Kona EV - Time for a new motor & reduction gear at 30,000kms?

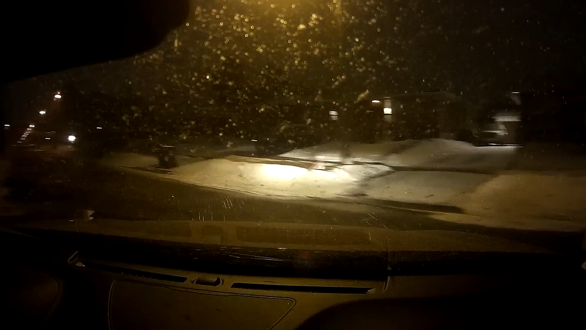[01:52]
So this first stop coming up here, I'm in regenerative braking mode. And I'm going to let off the pedal, and it's going to make the sound.
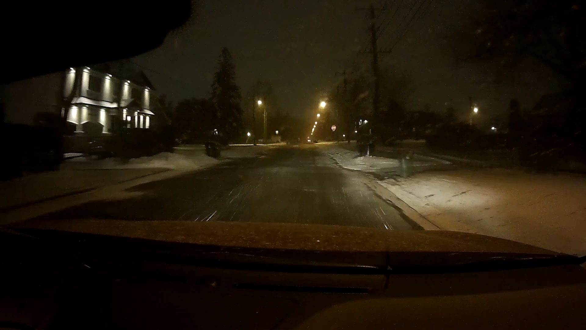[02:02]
Letting off the pedal now. So we can see that without using the brakes, that was just regenerative braking 3, we heard the sound. Now I'm going to shift to neutral and use only the brakes, and it won't make the sound. Um, braking now.